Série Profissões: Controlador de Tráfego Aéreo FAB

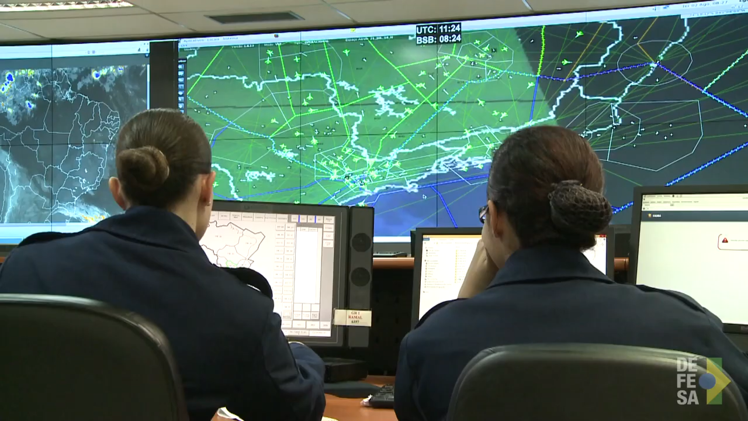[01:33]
Tem aeronaves que decolam de Brasília indo para o Rio, mas tem outras que estão decolando de São Paulo indo para Belém.